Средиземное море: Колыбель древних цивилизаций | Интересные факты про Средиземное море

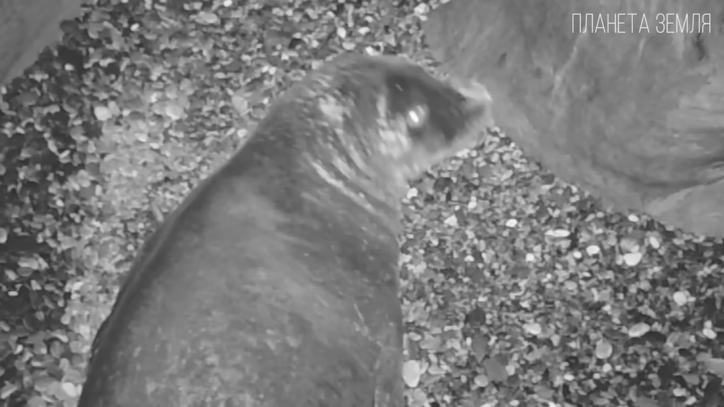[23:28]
Тюлени-монахи держатся в море близ берегов, укрываясь в пещерах и гротах.